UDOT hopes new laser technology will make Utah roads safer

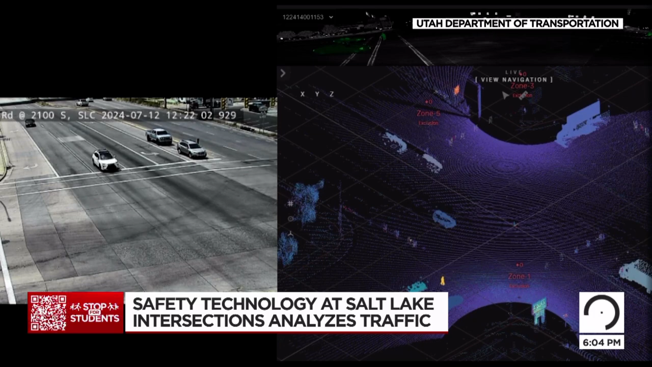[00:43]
LiDAR uses artificial intelligence to craft a digital version of Salt Lake County streets. It maps it out to the entire area with a 99.8% accuracy.